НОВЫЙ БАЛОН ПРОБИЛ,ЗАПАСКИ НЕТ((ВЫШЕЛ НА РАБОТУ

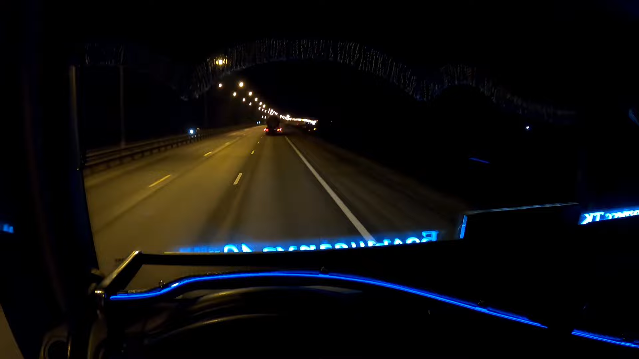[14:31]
Кстати, на Грюнвальд прикольные вот эти фонари. Стрелочки. Прикольно так выглядят. Все, ребяточки. Кофе попили, поболтали. Поедем теперь потихонечку. Время у нас 9. 20 минут 10. Сейчас будет Москва свободная. И мы свободно по МКАДу сейчас. Спокойненько
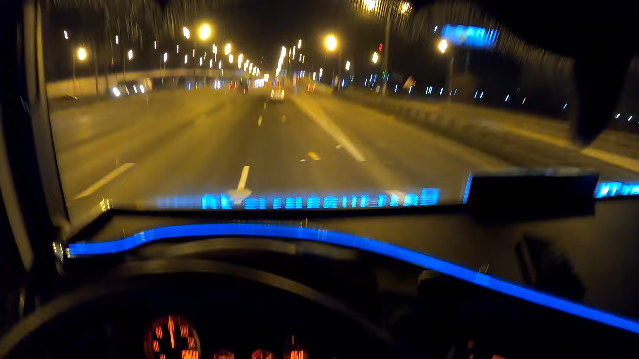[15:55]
А, и ты пустой идешь за Битумом, да? Да, да, да.
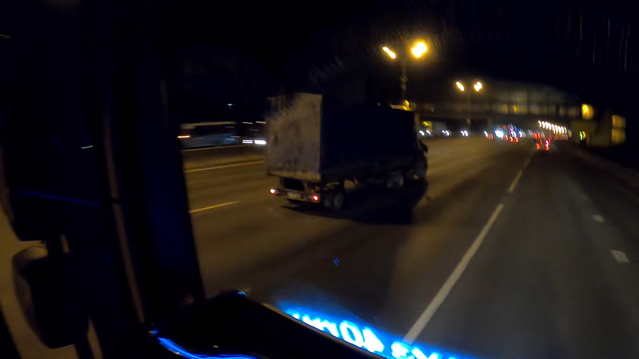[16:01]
А куда, в Воронеж таскаете? Едет, Толь, везде, и кораблики на Питер таскаем, и на юг таскаем, и вот я сейчас по Орла иду, этот, там сливался. Везде по фальшивым заводам таскаем, и по Москве. Короче, куда, блядь, выпадет, туда и возим. Я понял, принял. Ой, какая красота, ребят. Едешь по МКАДу чистенько, свободненько.